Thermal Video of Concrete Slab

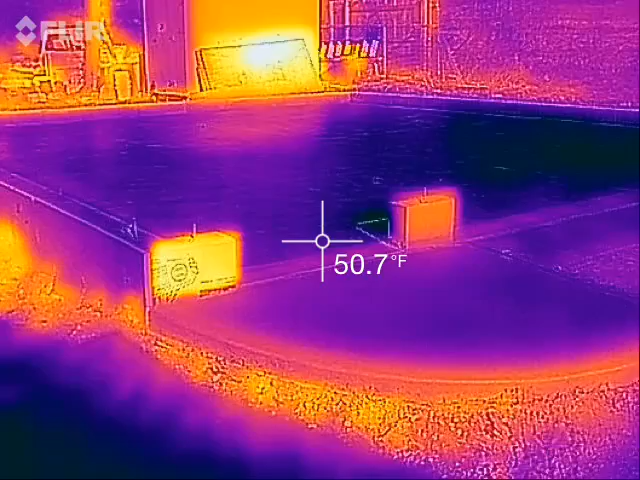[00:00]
On screen: spot 50.7°F
Hey everybody, we're doing a thermal video today. It's mid-November in southeastern Wisconsin, and we've got a beautiful sunny day today.
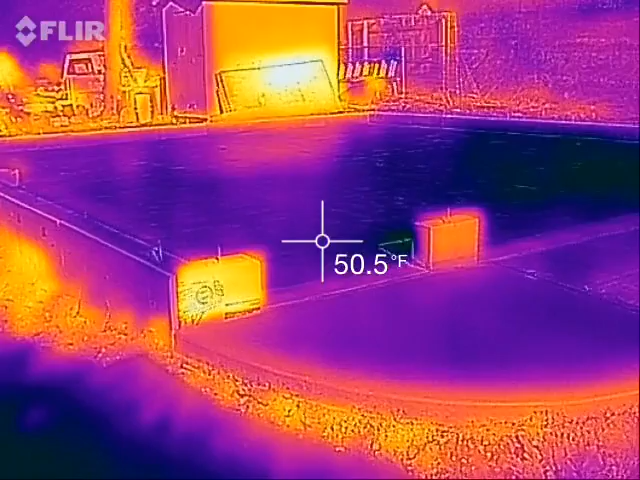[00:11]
On screen: spot 50.5°F
Air temperatures in the mid-50s, so looking at my concrete slab here, the slab itself is around 50 degrees Fahrenheit in most areas,
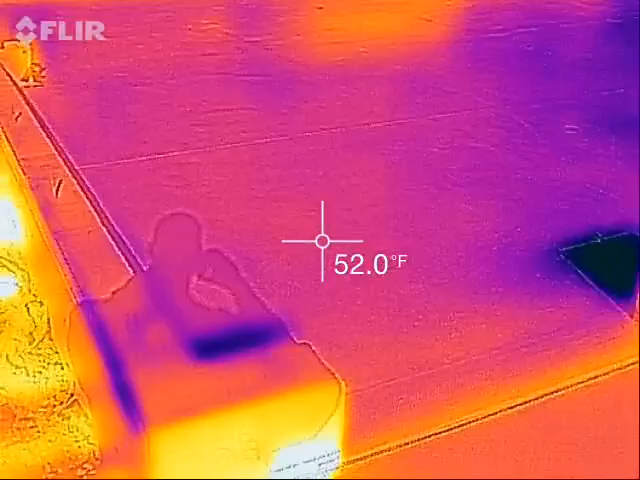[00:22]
On screen: spot 52.0°F
but what's interesting is the sun's very low in the sky this time of year, so it's really the horizontal surfaces that pick up heat. So if we look right here, here's a cinder block.
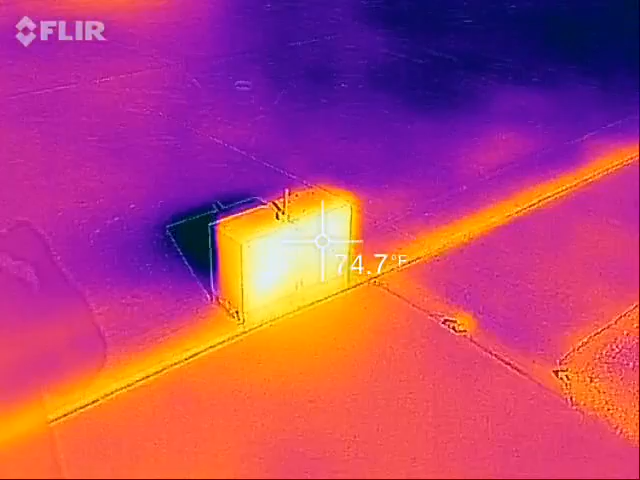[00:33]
It's been kind of soaking in the sun all day, and it's over 70 degrees, and if I look over here,
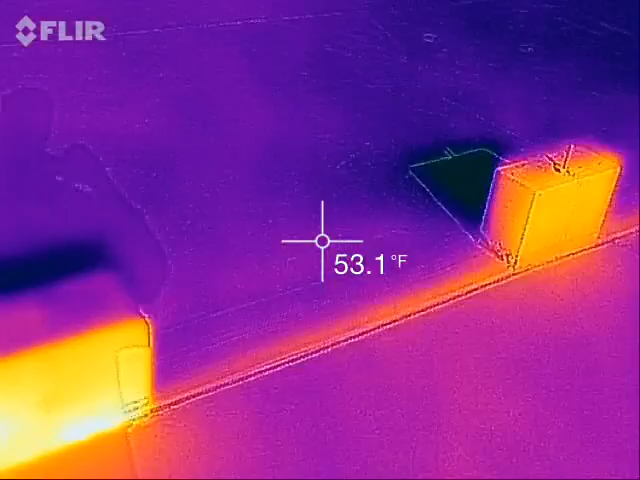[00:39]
On screen: spot 53.1°F
here is also a cinder block, but it's got some insulation over the top of it,
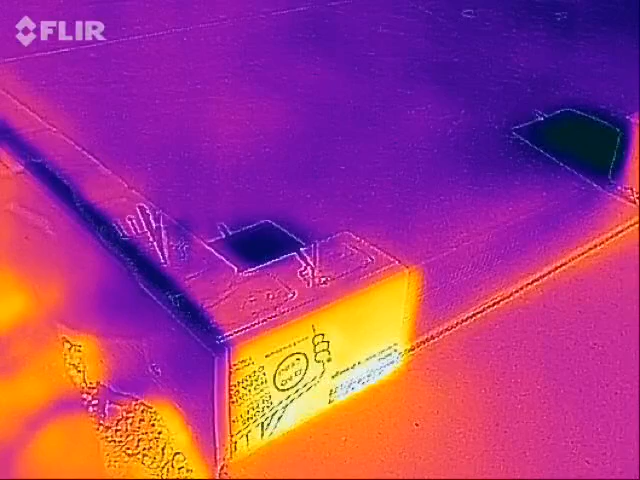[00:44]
and because of that, the heat really can't sink into the cinder block,
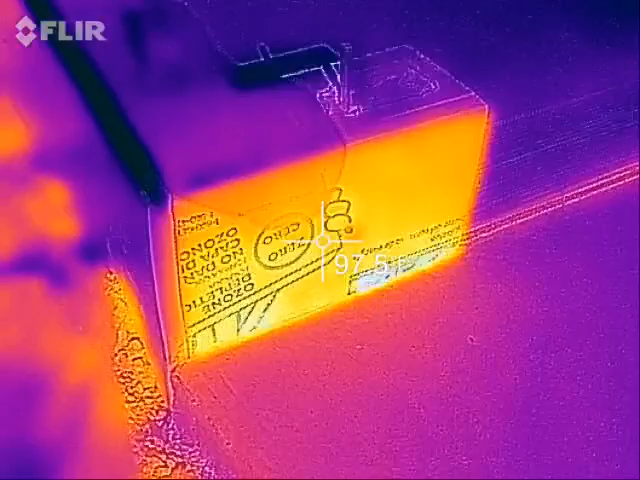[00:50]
so here, the surface of the insulation is almost 100 degrees. It's, depending on where we're looking, it's mostly high 90s.
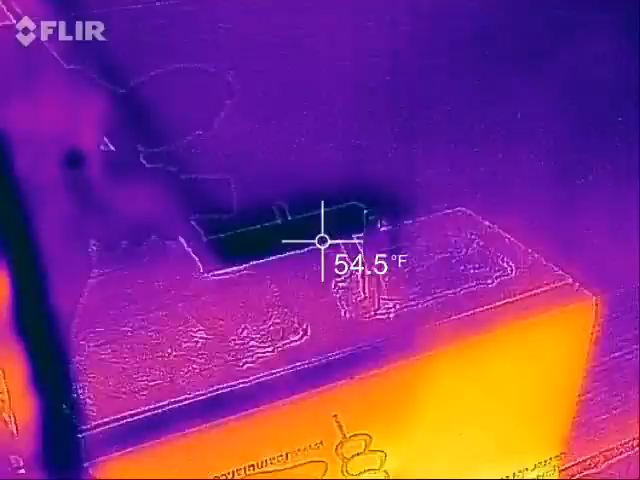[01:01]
On screen: spot 54.5°F
If I put my hand on here, sure enough, it feels nice and warm. If I have a 100 degree concrete floor, that's going to feel super nice.
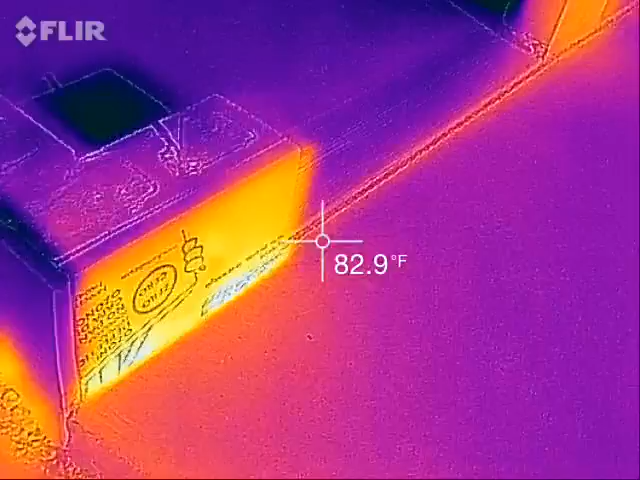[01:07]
On screen: spot 82.9°F
So, interesting, the difference just between insulated and uninsulated,
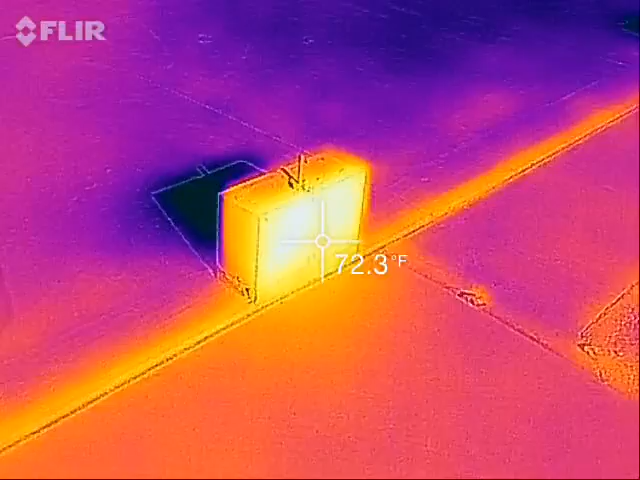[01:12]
On screen: spot 72.3°F
or even if we look at the back of this non-insulated cinder block,
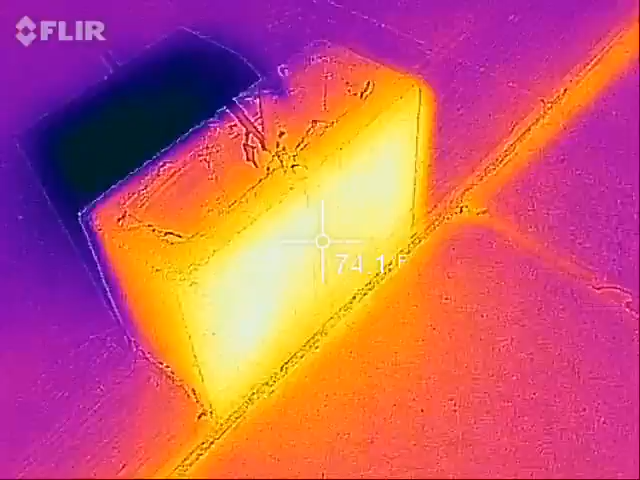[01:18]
temperature is around low 50s.
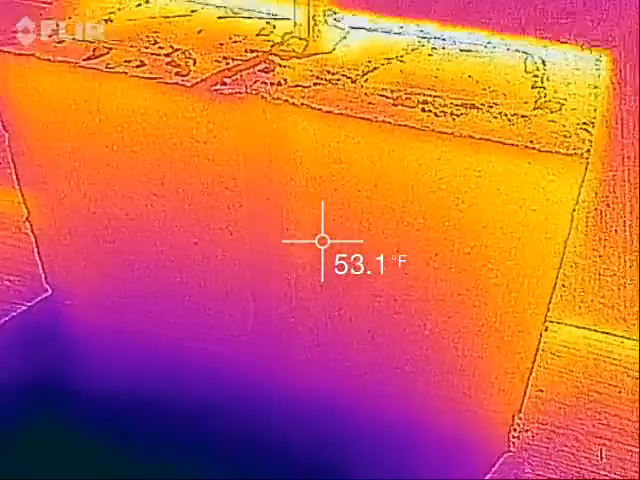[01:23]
On screen: spot 53.1°F
So, we've got a 20 degree difference, just from being the side in the sun or not.
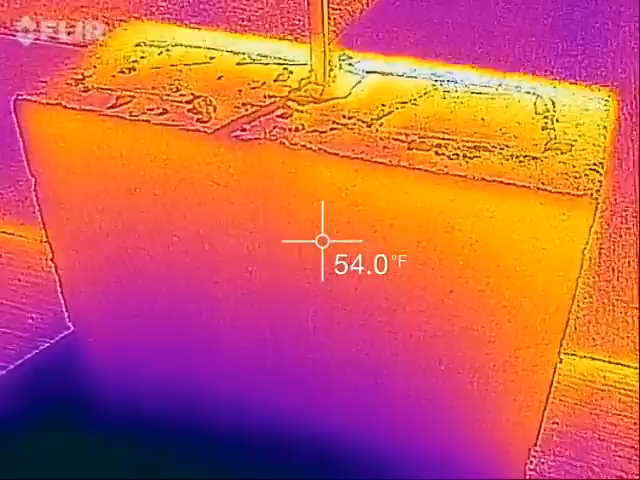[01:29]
On screen: spot 54.0°F
Even on the top, we can see a bit of a gradient.
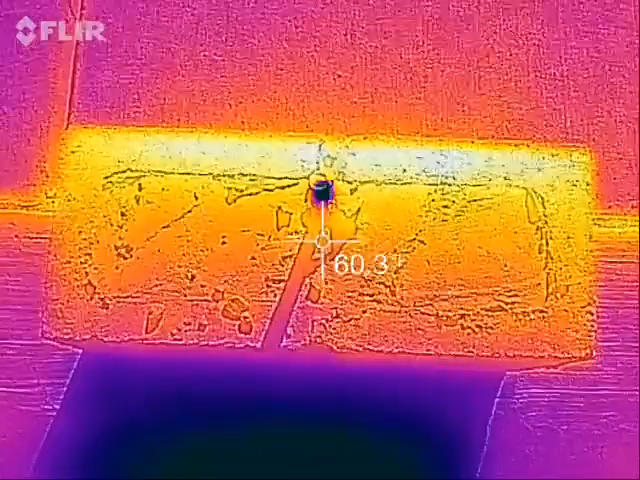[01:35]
It's not perfect because the sun is shining on both the front and the top of the cinder block,
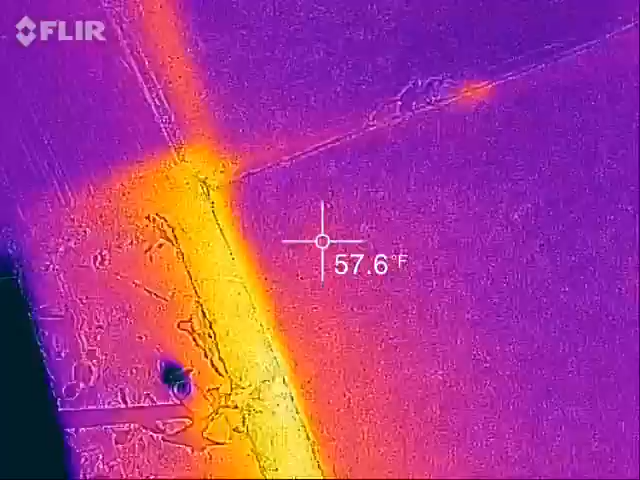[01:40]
On screen: spot 57.6°F
but interesting to see that gradient.
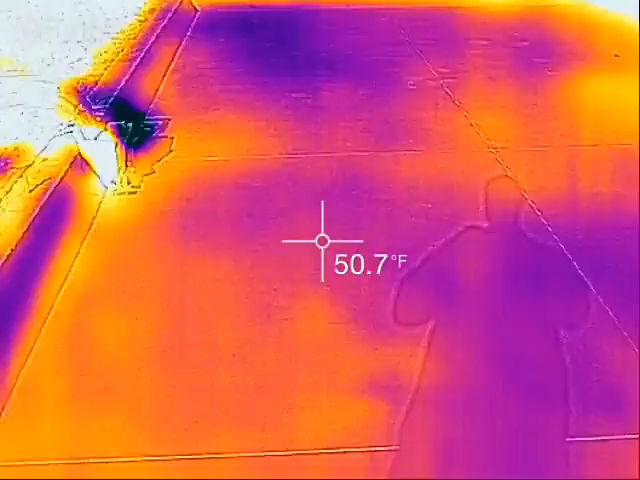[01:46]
On screen: spot 50.7°F
Another thing that I found interesting about the concrete slab here is over on the side where it's not shaded by the stem wall.
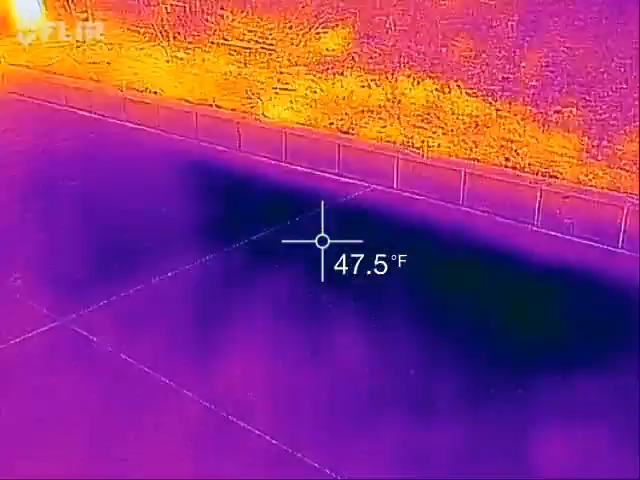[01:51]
On screen: spot 47.5°F
If I get in close enough,
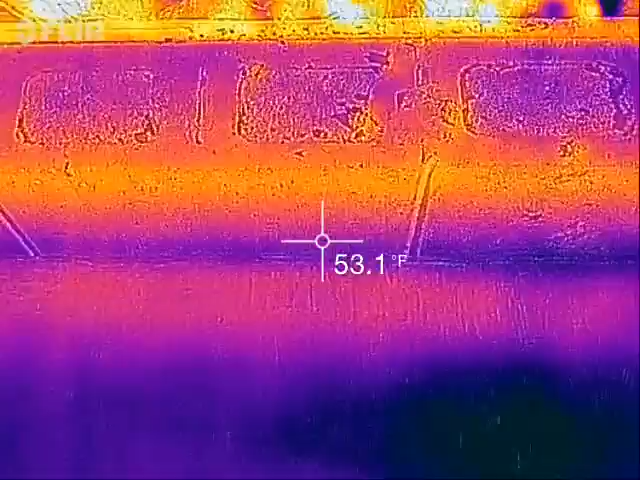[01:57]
On screen: spot 53.1°F
so here we're looking at, up here, that's dirt, it's all bumpy.
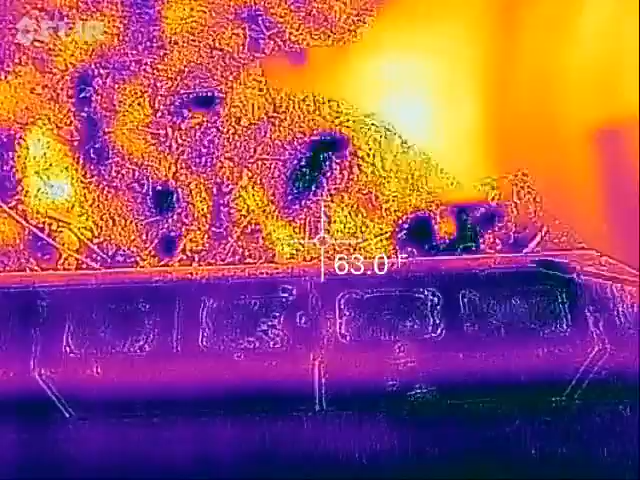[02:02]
On screen: spot 63.0°F
Some of it's in the sun, some of it's in the shade because of the odd shape, that's why that looks so unusual.
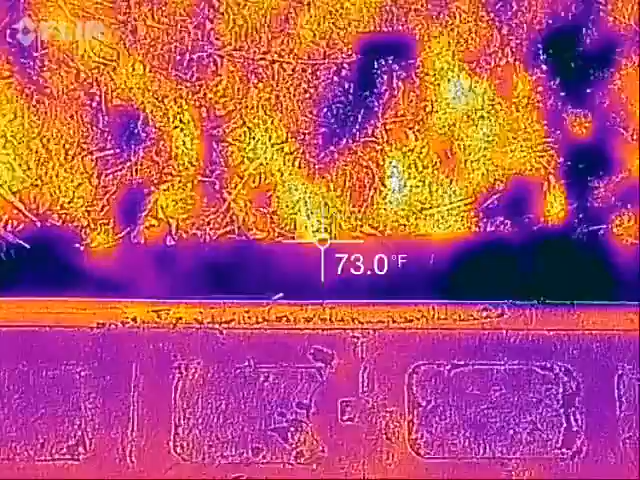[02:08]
On screen: spot 73.0°F
Then we've got a layer of styrofoam, and then our 6 inch cinder block. But if I get in close, at the right angle, right in here, I've got 53.6 degrees, and here, I've got less than 51. So, if I get the camera right, we can actually get that 2 inch band of insulation that's under the concrete to show up. And it's kind of neat to see that that
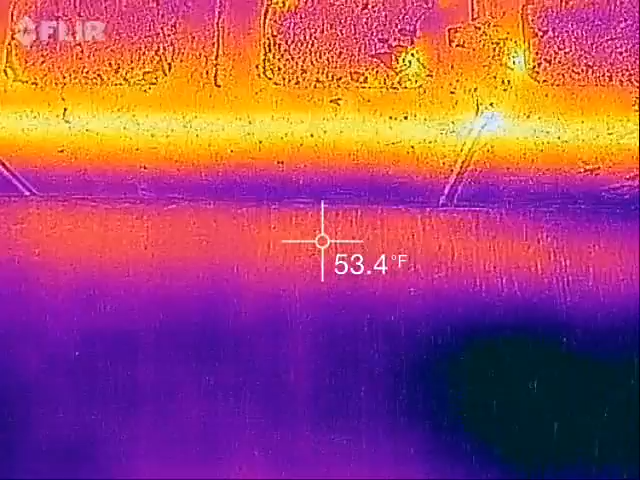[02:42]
On screen: spot 53.4°F
part of the concrete is actually heating up a little bit quicker from the sunlight because it's not nearly as thick right there. So, we can actually use the thermal imaging as a little bit of an x-ray scan.
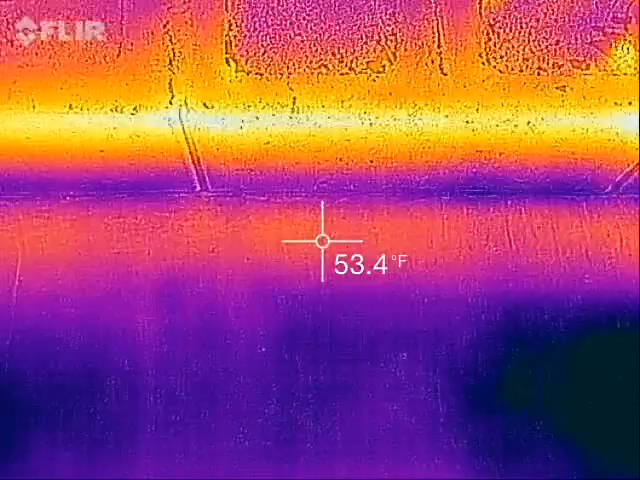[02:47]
On screen: spot 53.4°F
Now, of course, I've got the PEX underneath all the concrete here,
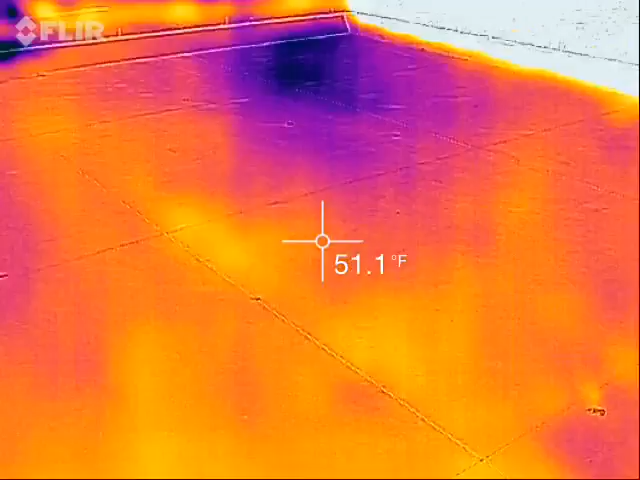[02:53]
On screen: spot 51.1°F
but it's not heated yet.
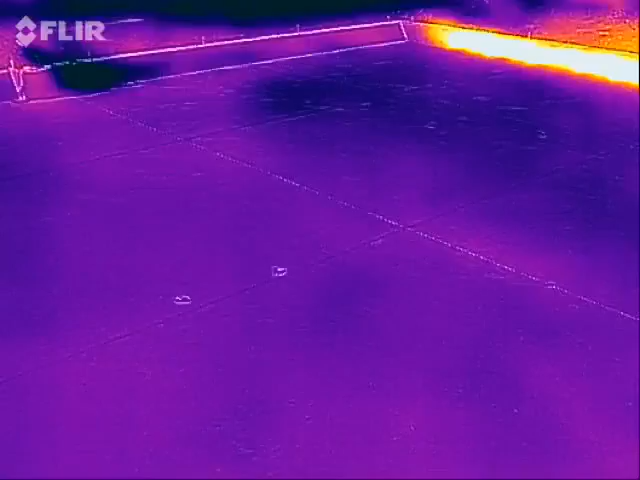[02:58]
So, the concrete is just basically the air temperature plus a little bit of sunlight.